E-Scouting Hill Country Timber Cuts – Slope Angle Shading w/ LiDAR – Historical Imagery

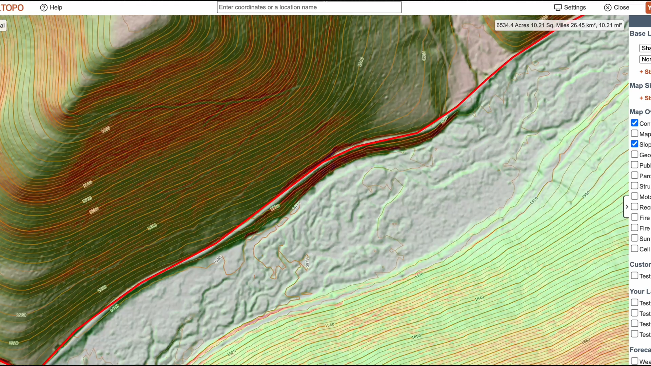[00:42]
That's a 700 to 900 foot climb, enough to make thermals the deciding factor on where to hunt. Using slope angle shading, LIDAR, and historical imagery, we'll map out potential stand locations,
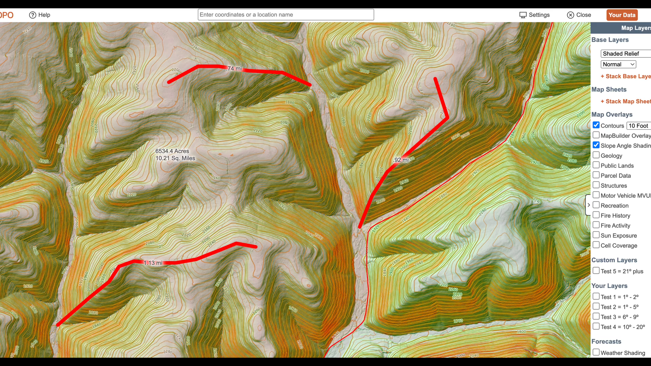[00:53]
evaluate access along logging roads, and see how timber cuts of different ages shape whitetail travel.
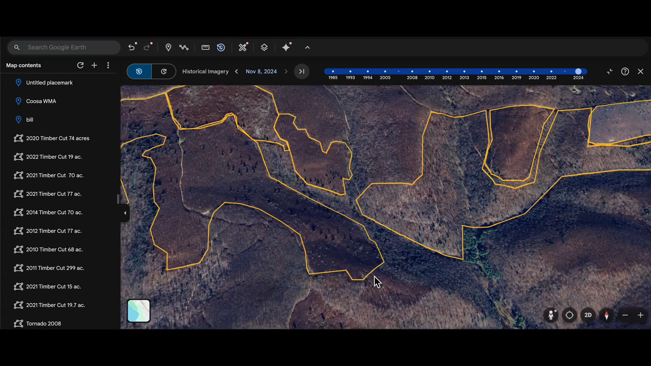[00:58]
First, let's look at the size of this parcel and understand what we're up against. Driveable roads trace the outer boundaries, while old and new logging roads weave through the interior.
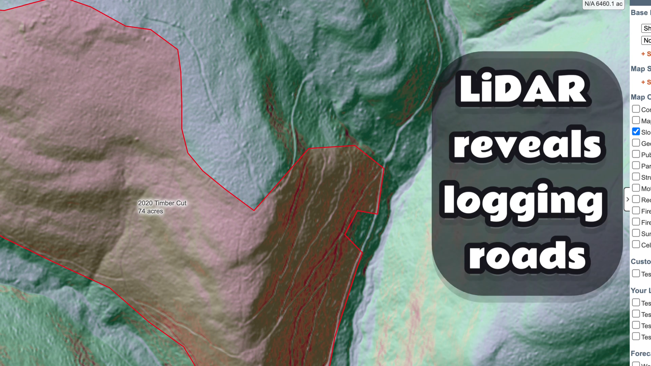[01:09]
Many of these roads are cut into hillsides, forming natural benches and edges.
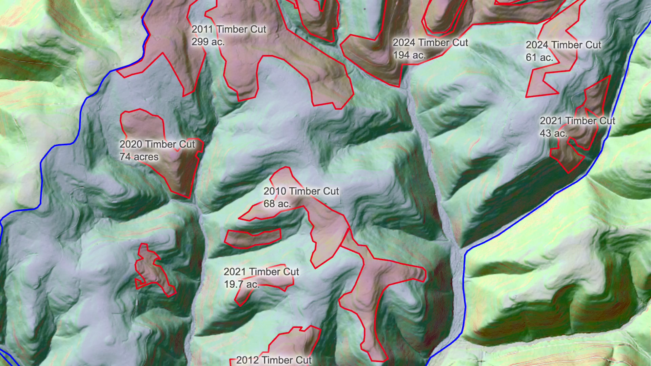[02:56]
Each layer tells part of the story. Once the timber cuts are dated and you've imported them into Kaltopo,
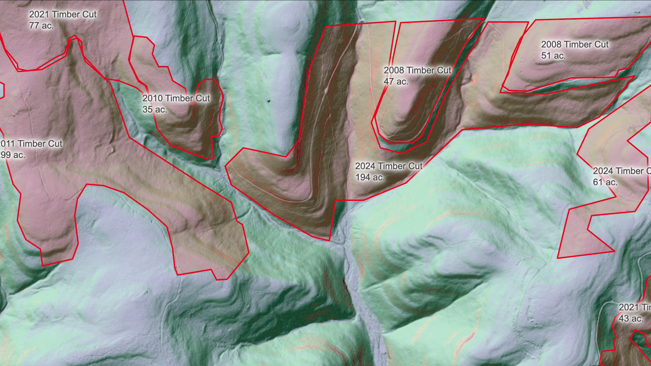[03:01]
it's time to study terrain features like thermal hubs across the ridge system. These low points where multiple ridges converge in one
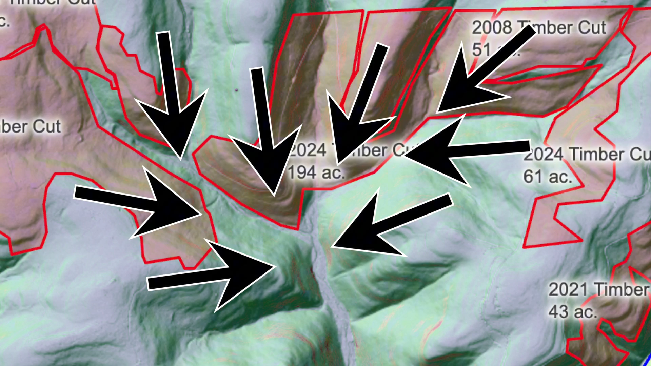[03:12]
spot are where thermals pull and scent swirls.
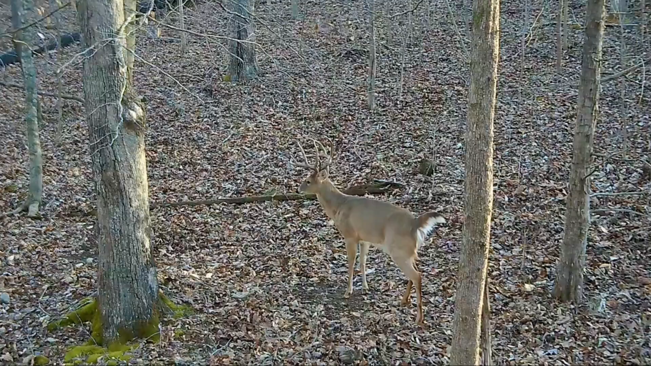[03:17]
Mature bucks can gather a lot of information here in short order. You have to hunt them only when conditions line up perfectly, and that's not often. Deer that bat on terrain features of secondary ridges or
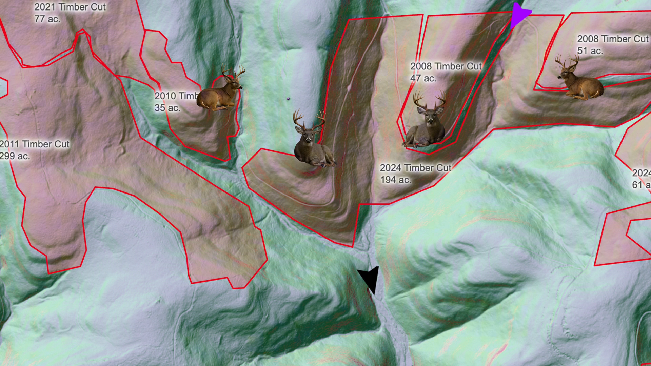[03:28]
edges of thick grown-up timber cuts eventually drop down into these hubs,
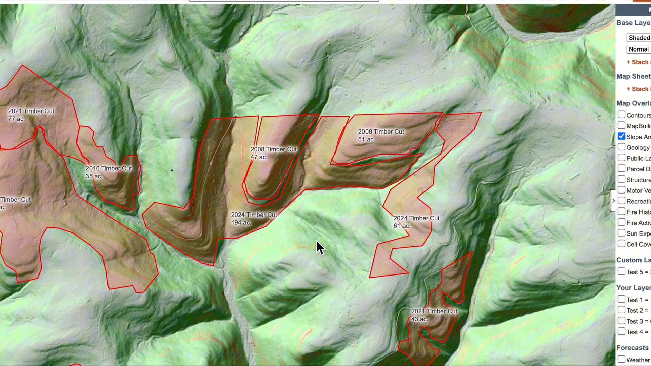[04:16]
Starting in the northeast, I'll focus on the 2008 timber cuts versus the newer 2024 cut. The 2024 cut is too open. The regeneration of a new forest is only a year old and won't hide deer. Deer will avoid it in daylight, but the 2008 cut offers thick, nasty-covered deer love. The edges of those older cuts are perfect bedding zones and transitional routes. Deer bedding near those edges likely travel mid-slope towards thermal hubs.
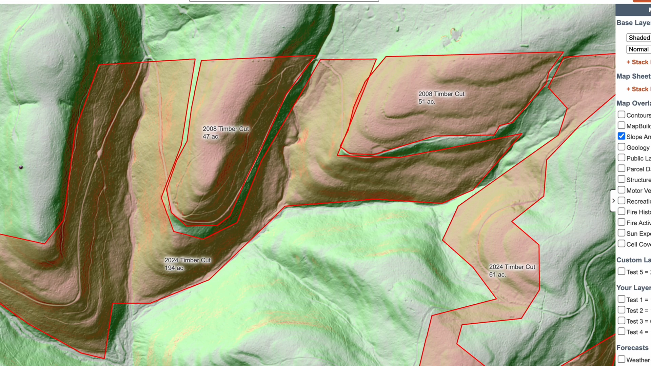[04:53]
Old logging roads that follow contour lines form benches. Great places to start looking for rubs and scrapes. Let the sign tell you how mature bucks travel in a given area. When mapping deer movement, eliminate terrain they typically won't use.
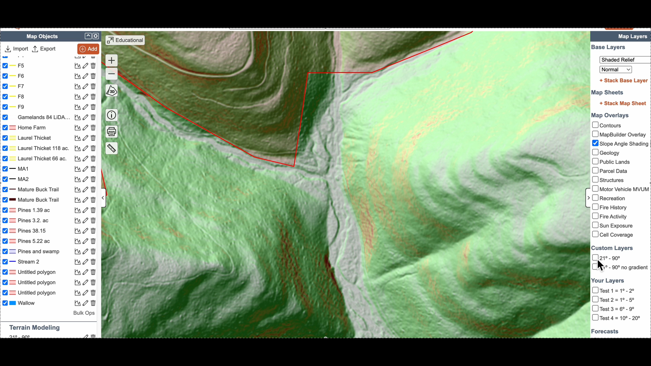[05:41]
And as you can see, the map shows all the steep areas in black. Edges of steep terrain often hold big rubs and historical sign. When you find clusters of old and new rubs in one area, that's your confirmation.
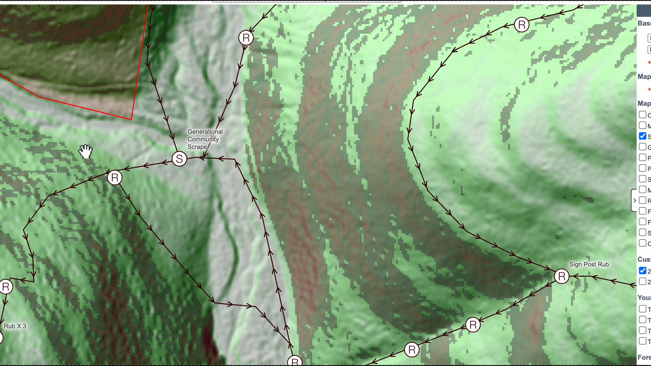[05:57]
It's a recurring buck travel route.
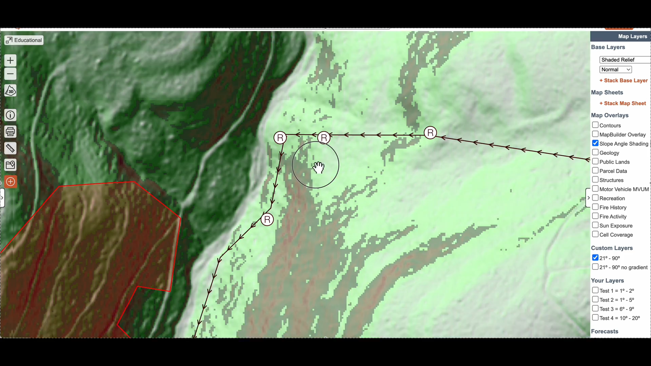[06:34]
It might be straight up past a LIDAR marked skitter trail or further south up the edge of another steep drainage.
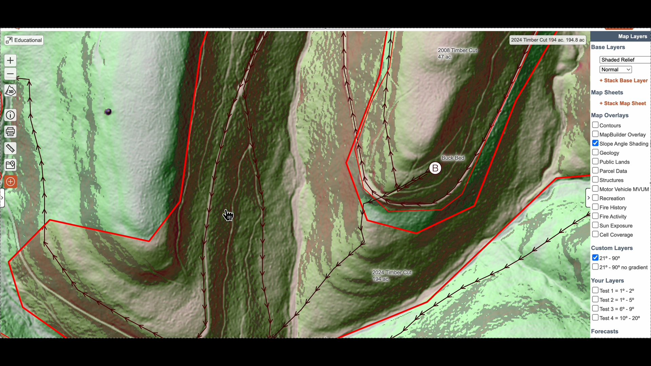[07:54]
Over here we've got several benches that have trails that come down into the thermal hub as well.
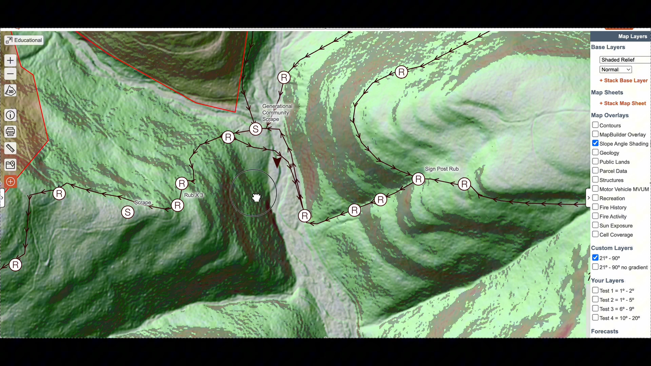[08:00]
So I picked the stand because there was no trail below me over here to the southwest and this very steep edge that runs down
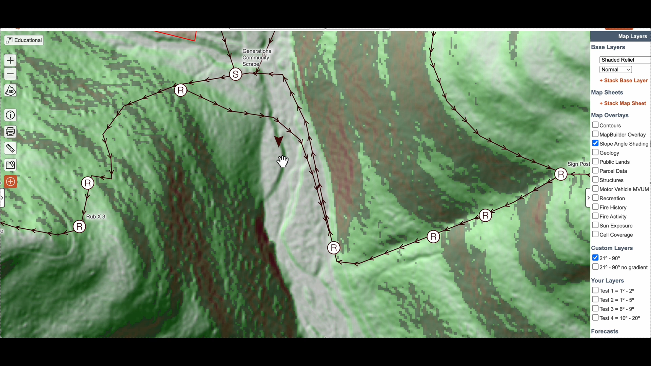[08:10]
through here plus the creek that joins it will help pull thermals in the afternoon. If we turn on sun exposure layer in November at 4 p.m. we can see that from 4 p.m.
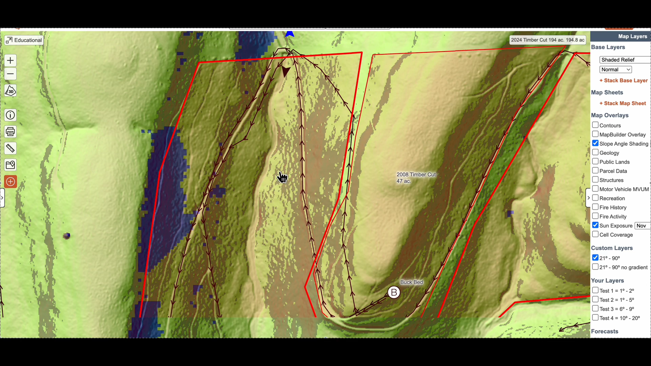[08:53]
that makes a bench that connects a bunch of benches over here to the west with what we found when we found the buck beds over here in the edges of these 2008 timber cuts.
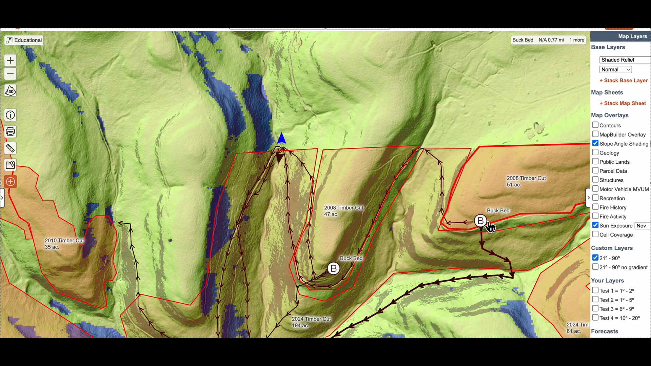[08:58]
So I feel confident in a spot like this with a dropping thermal or a north northeast wind hunting below where the bench crosses this drainage
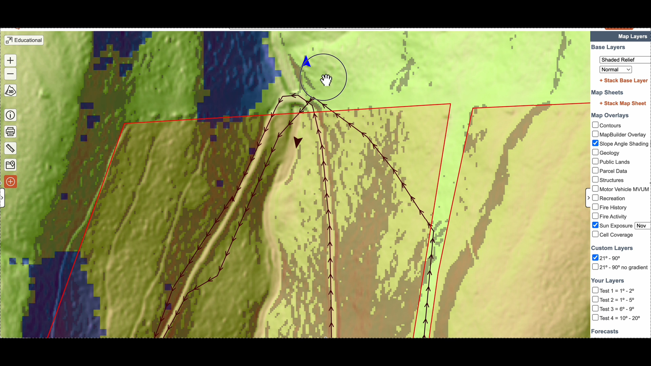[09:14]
or hunting above it with no wind and a rising thermal. This would be a spot that I'd probably get here around 8 a.m. and hunt through the middle of the day all the way until dark and I might jump down and just hunt off the ground below it once the thermals start dropping.
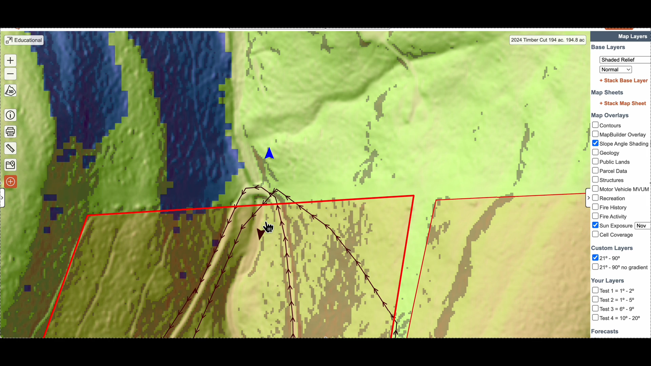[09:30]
But those are the options for what I see in this area.
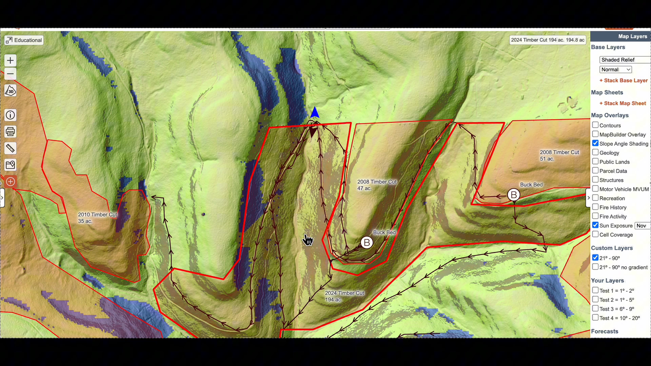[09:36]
By combining Cal Topo's slope angle shading,
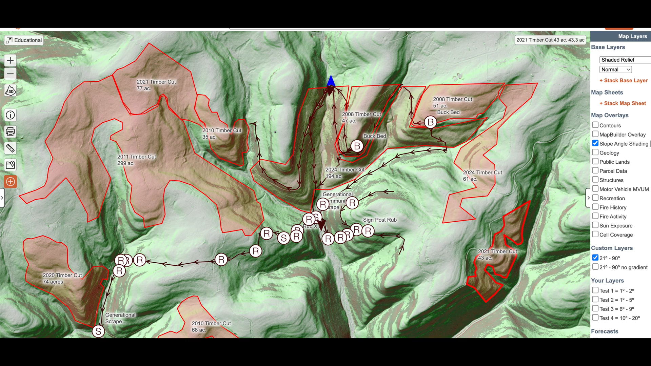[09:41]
shaded relief with built-in lidar, Google Earth's historical imagery, and boots on the ground sign, we're not guessing anymore.